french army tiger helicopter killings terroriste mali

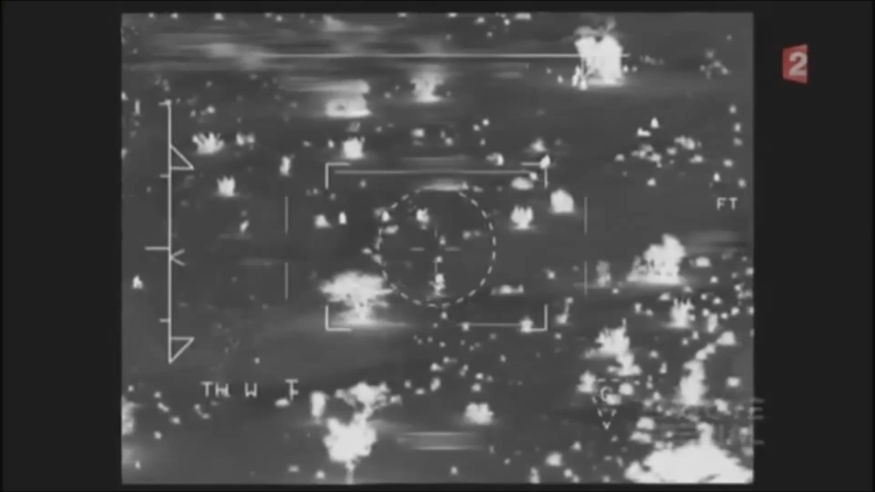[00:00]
Ces images sont prises de nuit par un hélicoptère tigre des forces spéciales.
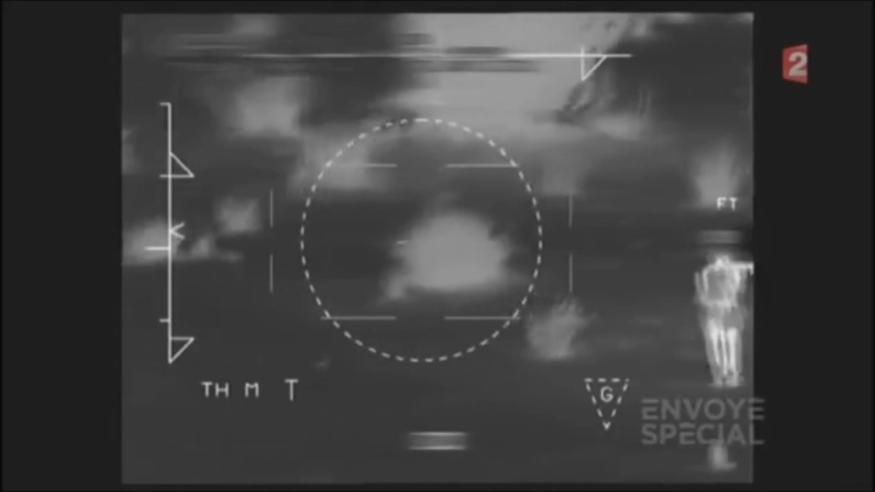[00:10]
Il appuie un commando qui se déploie au sol, prêt à faire feu, vers un campement djihadiste.
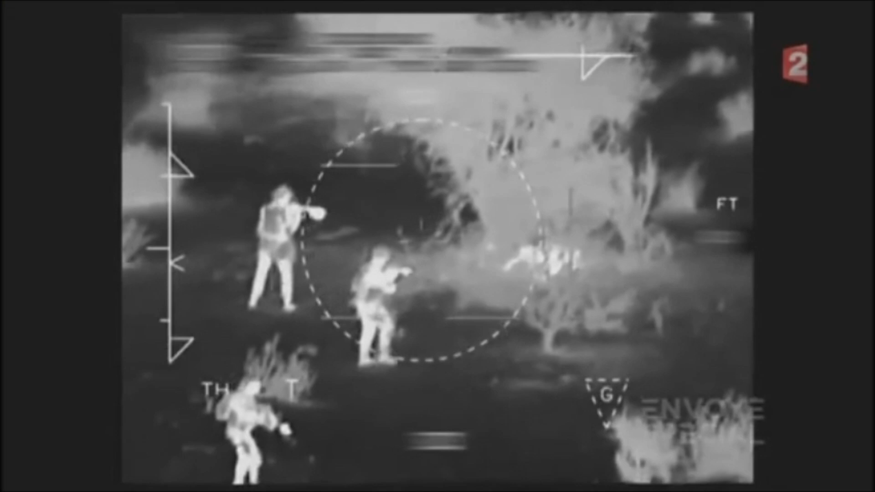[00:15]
La même scène de combat, vue d'avion.
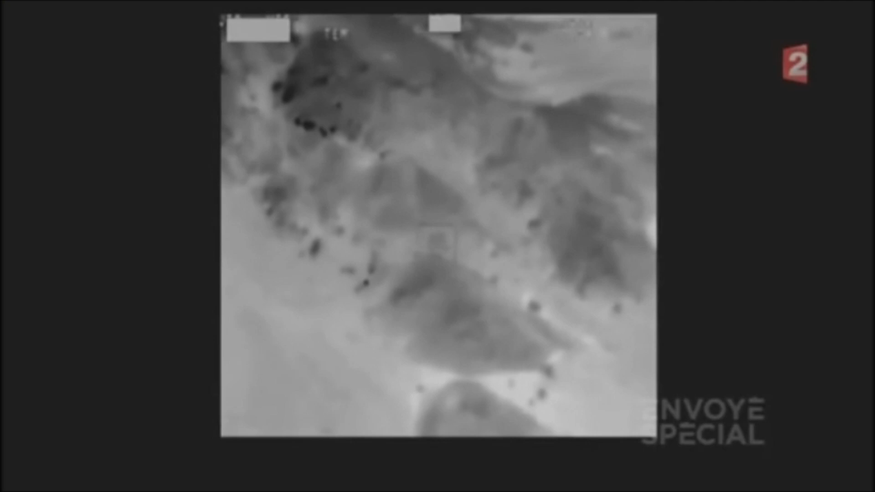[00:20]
Ce trait noir qui part du sol, c'est une roquette de RPG-7 qui rate de peu l'hélicoptère en couverture.
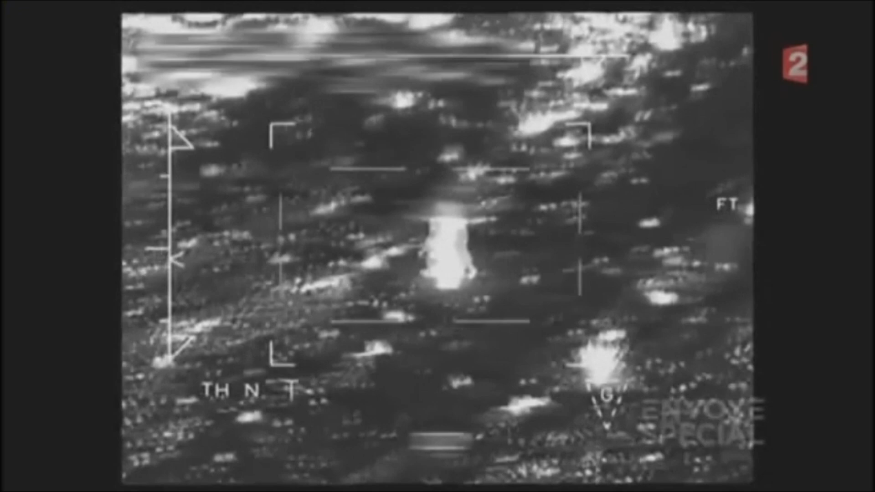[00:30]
Ces hommes en fuite appartiennent au groupe qui a tiré la roquette.
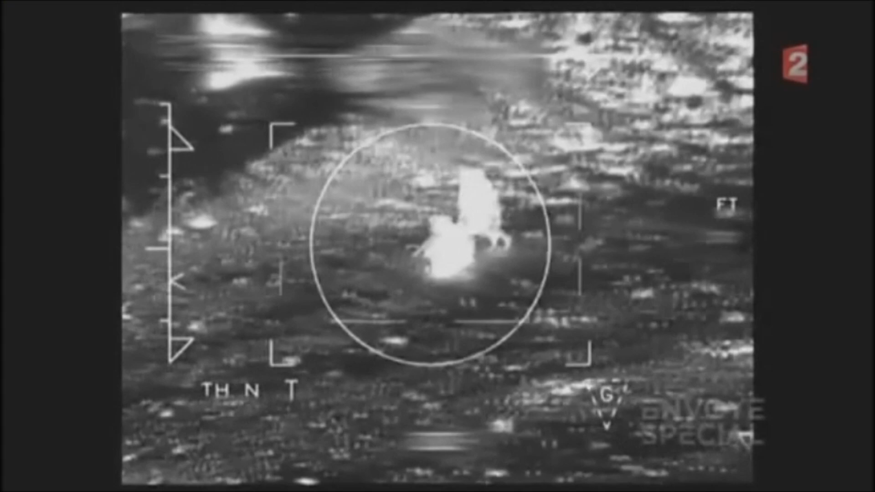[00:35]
Avant de les laisser à nouveau faire feu, l'hélicoptère va intervenir. Les mêmes hommes, vus de plus haut.
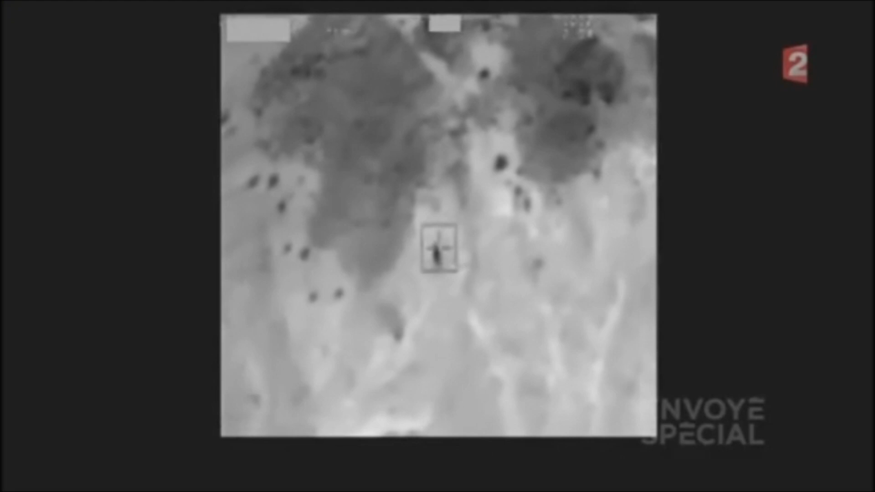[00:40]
Le canon de 30 mm du tigre ne leur laisse aucune chance.
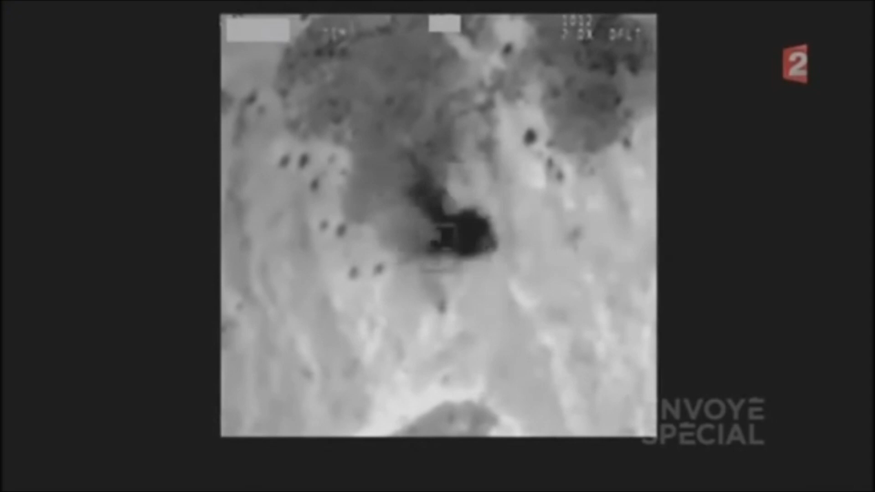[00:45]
Malgré le déséquilibre apparent des forces, les risques sont réels.